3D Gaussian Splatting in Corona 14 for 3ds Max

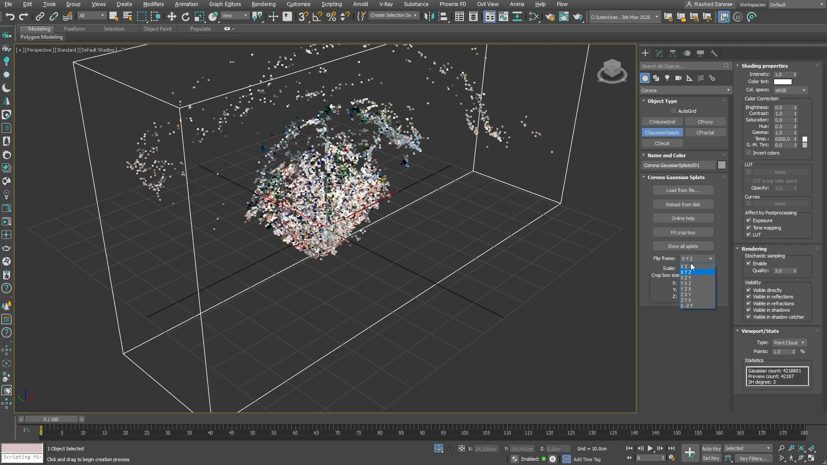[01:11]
We need to enlarge the splats to achieve the proper scale within the scene. And additionally, for better visual representation within the viewport,
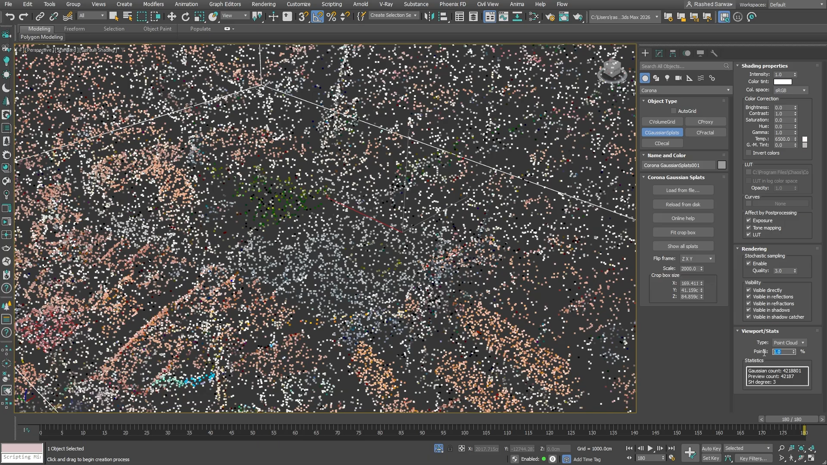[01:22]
I will increase the point cloud number to 10 for better clarity.